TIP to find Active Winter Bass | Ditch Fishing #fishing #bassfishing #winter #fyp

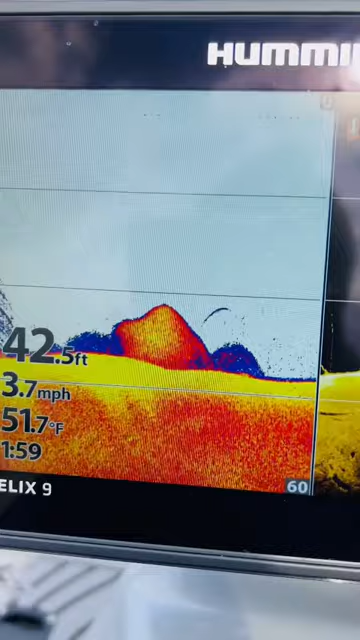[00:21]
On screen: depth 42.5 ft, water 51.7°F
just like this 42 feet of water there's a fish coming out of that bait you can
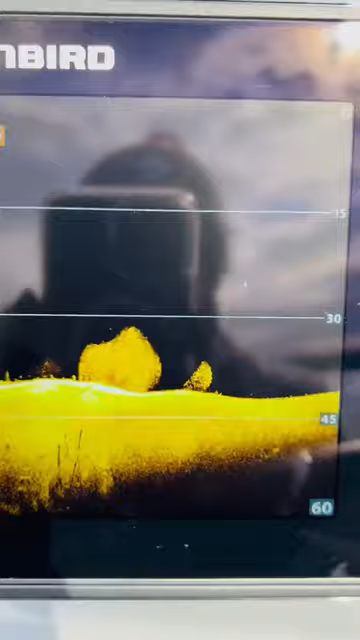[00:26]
look at the di and confirm that bait as well but i'm typically going to be looking for
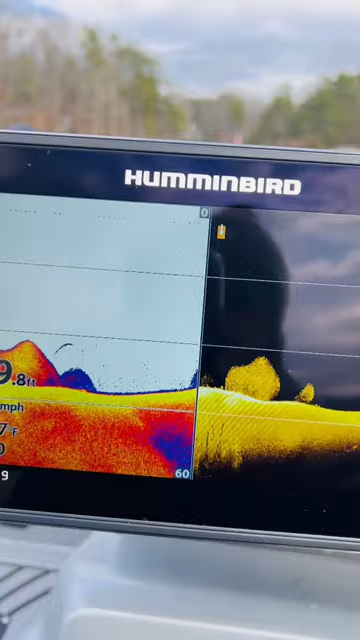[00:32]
some standing timber some brush and then most importantly the most important ingredient